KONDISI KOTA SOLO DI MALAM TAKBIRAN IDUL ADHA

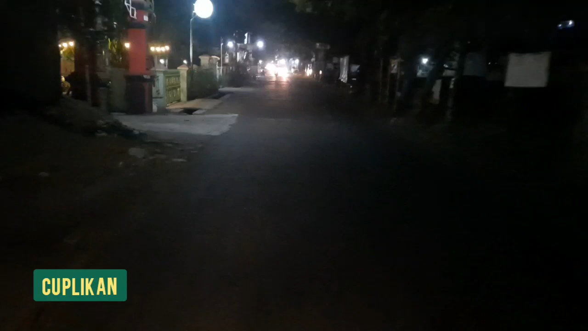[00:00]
sudah terdengar sayup-sayup suara takbir. Kita ada di jalan dan liris. Oh, merah. Halo.
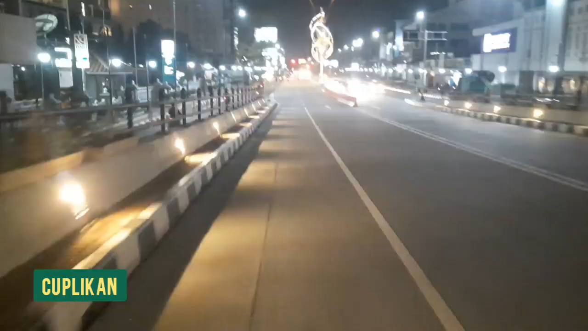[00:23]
Masjid masing-masing tidak seperti biasanya. Biasanya dijalankan di lapangan, tapi karena situasi dan kondisi, banyak yang dilakukan di masjid. Itu pun harus dengan prokes.
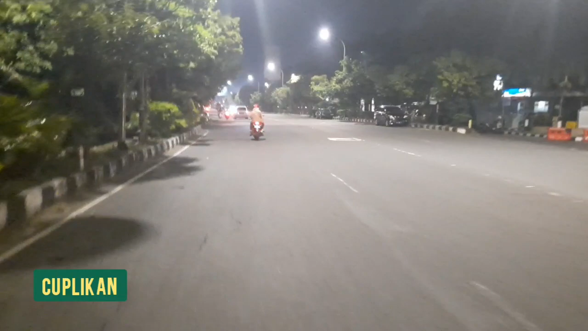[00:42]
Ya, Padang Jinglang. Ini jalan Adi Sucipto, Padang Jinglang, di depan Manahan. Jalan Adi Sucipto, jalan ikon Kota Solo dan Kota Colomadu, Kecamatan Colomadu. Karena memang jalannya oke banget. Di malam hari terang. Kalau ke kanan itu Fajar Indah,
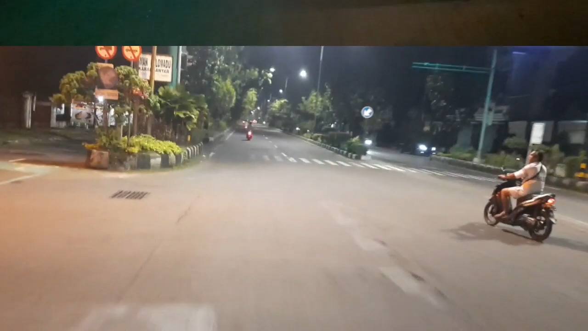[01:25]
Oke teman-teman, Fajar lagi Indah dengan Panasan TV.
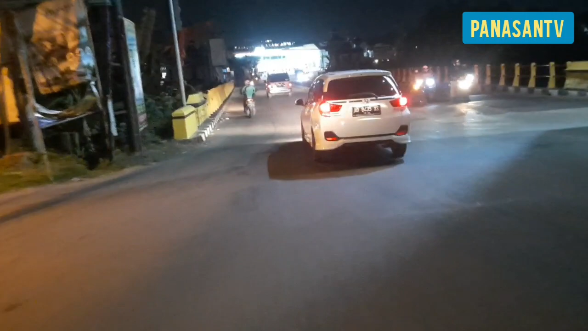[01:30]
Kita ketemu lagi di Jalan Adi Suparmo. Biasa kita mulai dari sini, langsung kita gas.
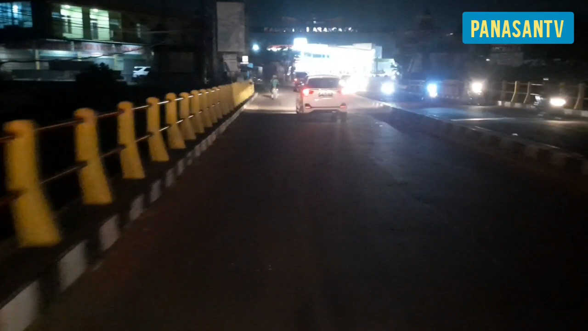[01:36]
Malam hari ini adalah malam takbiran,
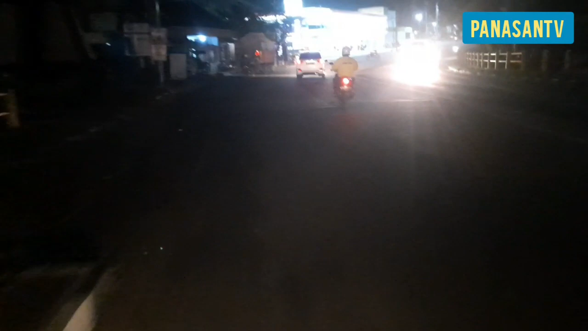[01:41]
dan kita akan melihat kondisi, situasi, suasana di Kota Solo. Yuk kita gas. Masih di Jalan Adi Suparmo, pom bensin baru. Tidak ada angkringan, biasanya di kiri ada angkringan.
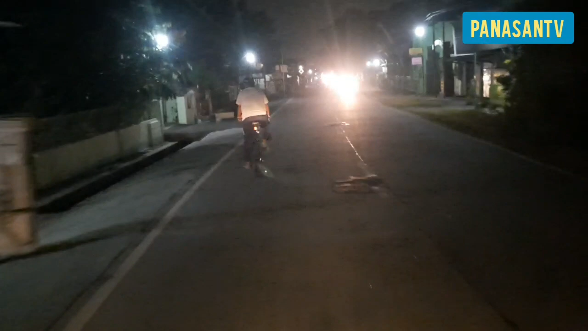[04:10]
Alfamart sudah tutup dari jam 5 tadi.
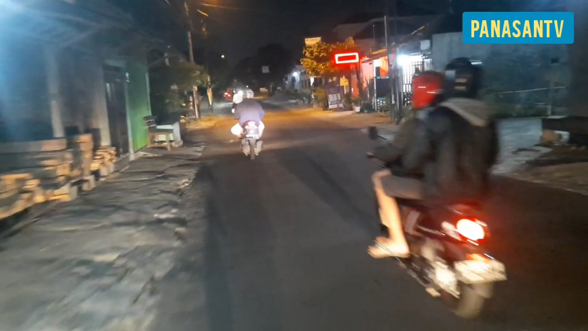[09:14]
Kita akan ke jalan Solo Semarang atau ke depan Solo Square. Tapi ini lewat gang-gang perkampungan atau apa ya istilahnya,
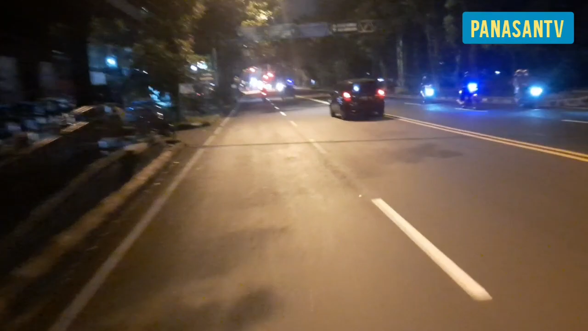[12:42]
Indomaret masih buka, berarti belum ada jam 8.
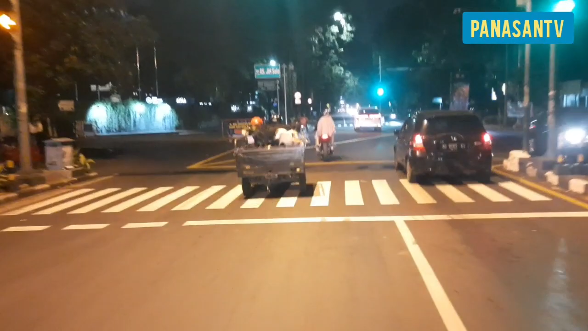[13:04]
Wedus kambing. Hotel Alila sebelah kiri.
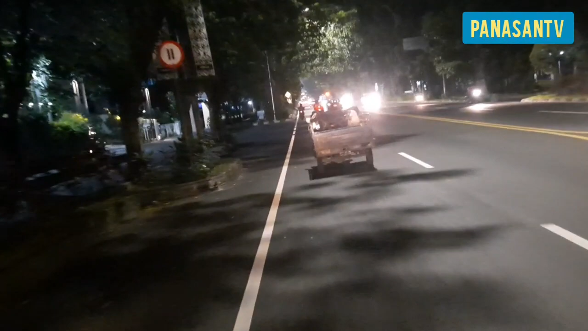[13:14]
Wedus. Jalan Slamet Riyadi. Kita masuk Jalan Slamet Riyadi. Solo Square.
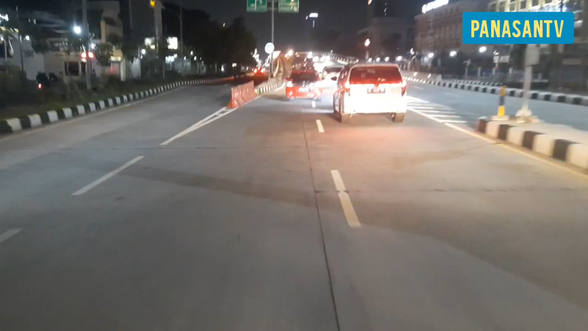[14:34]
Yes. Slamet Riyadi. Penerangan dikurangi. Biasanya gebyar. Di depan ada Hotel Aston, ada Hotel Haris.
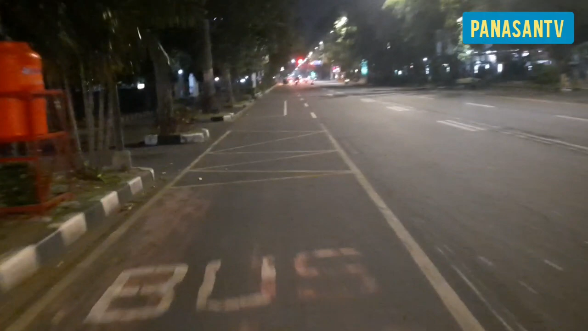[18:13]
embarkasi Donohudan. Kita ambil kiri saja.
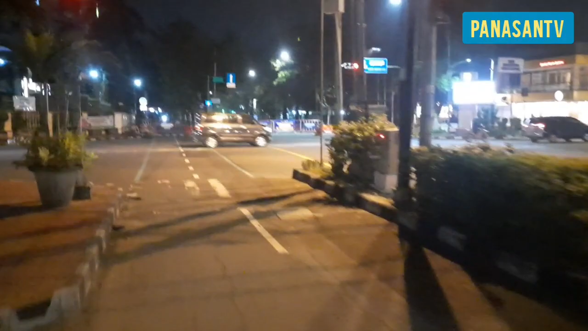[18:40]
Tuh teman-teman, masih penyekatan di Gendengan. Kita ke kiri, ke Manahan. Sepi ya?
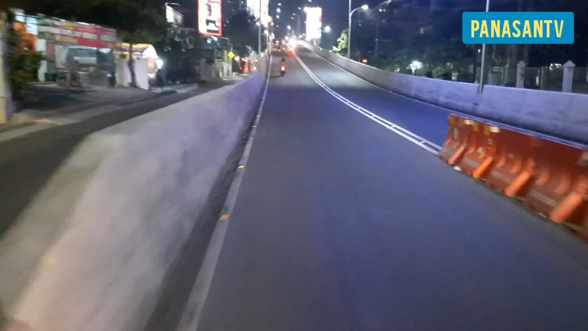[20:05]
Ini jalan Muwardi. flyover yang selalu kita lalui. Manahan. Wow, kita sekarang di flyover Manahan.
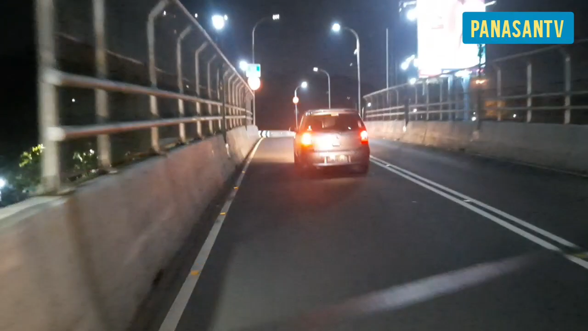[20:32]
Kalau lurus nggak boleh, bisanya hanya ke kanan atau ke barat. Ke kiri maksud saya, ke kiri. Ya, sepi teman-teman.
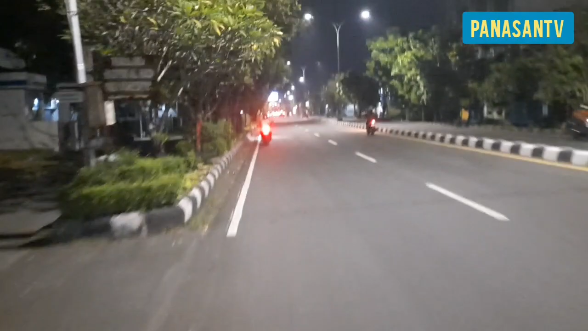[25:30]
Gas ke barat. Wow. Kalau ke kanan itu Fajar Indah, tempat rumahnya asal Mas Dori, ada di Fajar Indah.